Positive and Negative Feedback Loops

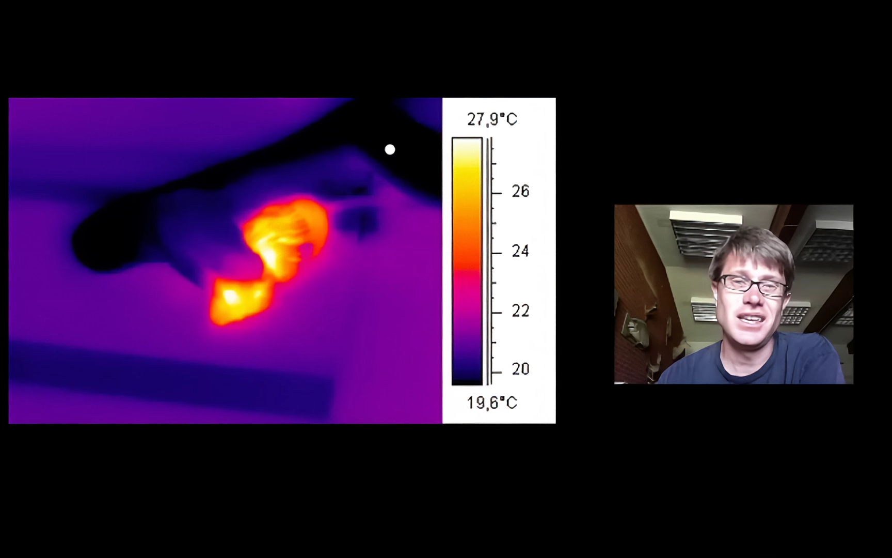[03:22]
On screen: scale top 27.9°C, scale bottom 19.6°C
Now there are kind of two life strategies in this picture. It'll take you a second to figure out what it is. This is a snake eating a rat. And it's taken with a thermal image camera. And so the snake itself is what's called an ectotherm.
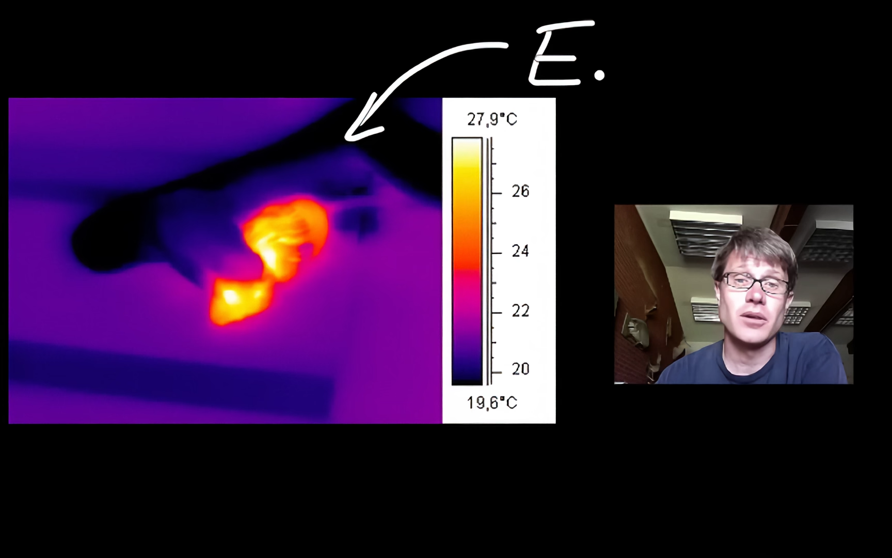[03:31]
On screen: scale top 27.9°C, scale bottom 19.6°C
And what that means is that their internal temperature is going to be the same as their external temperature. So the snake is about the same as, you know, whatever the counter that it's sitting on. But the mouse is going to be an endotherm. And so that is going to keep an internal temperature that's going to be constant.